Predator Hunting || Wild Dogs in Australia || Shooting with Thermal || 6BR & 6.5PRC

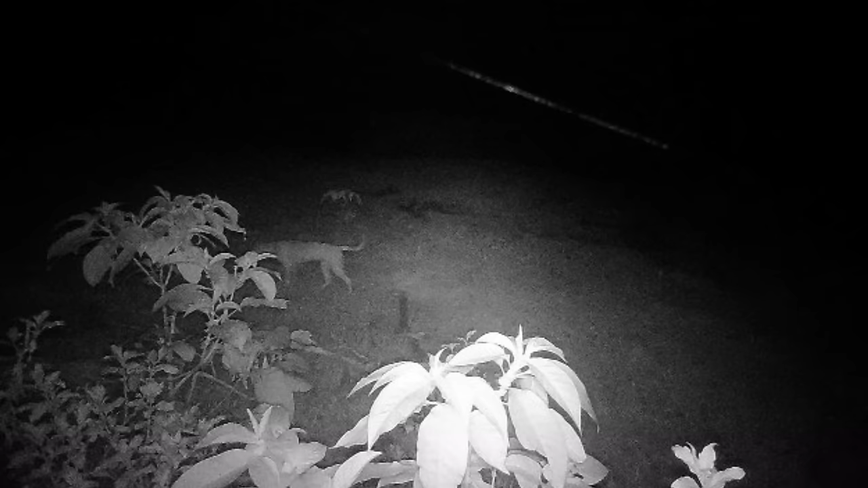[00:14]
so I dropped past on the way back from another job, and this is what I found.
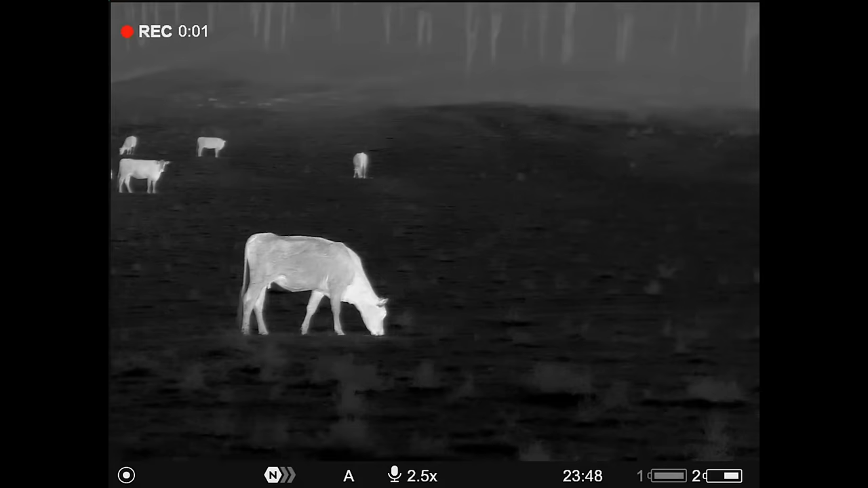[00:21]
I'm just trying to move through these cattle at the moment, I did see what I think is the dog further up this slope, but I don't want to spook these guys, there's our dog.
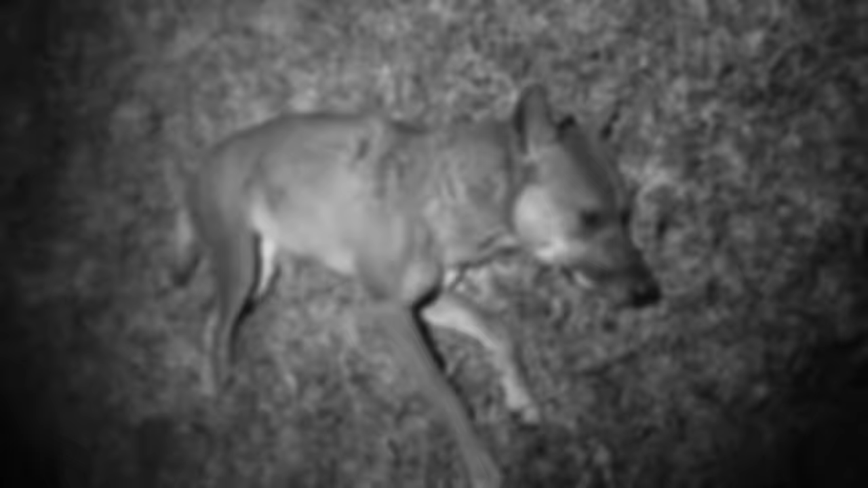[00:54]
That's our dog number one down, quick scan around though after firing the shot, guess what I found.
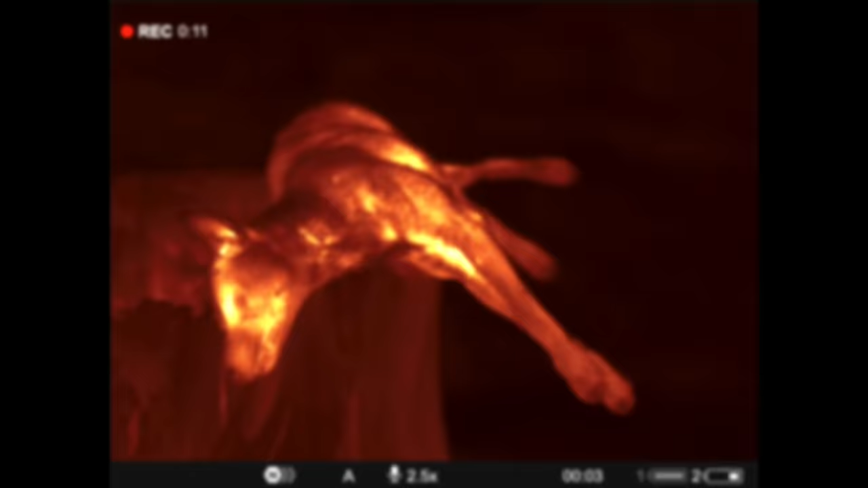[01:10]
I've spotted one dog on the other side of the cattle, little did I know that there was two,
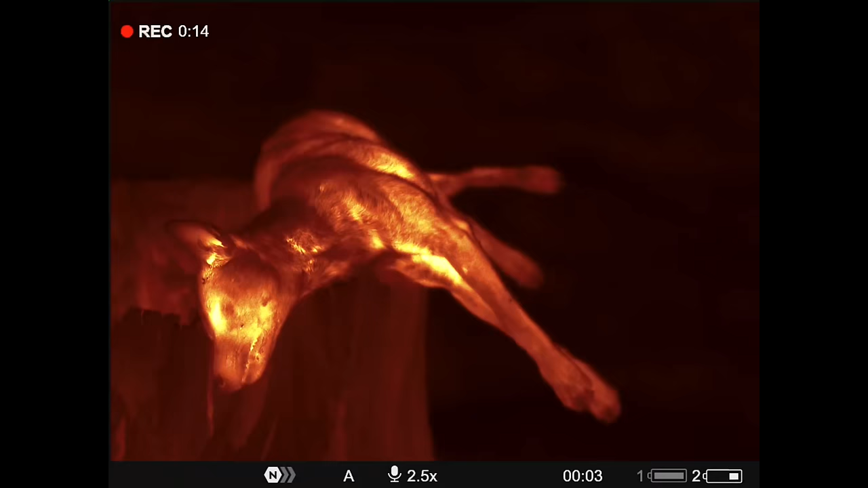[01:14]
so I dropped the first dog, 87 grain V-Max,
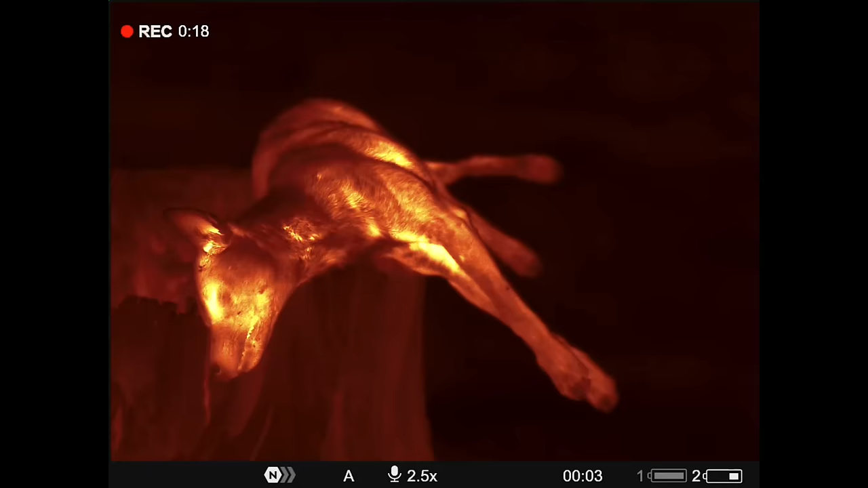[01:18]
into the boiler room, down it went, I've had a quick scan around with the binos, well worth doing after a shot, and this animal was trying to make a little bit of an escape up over the ridge.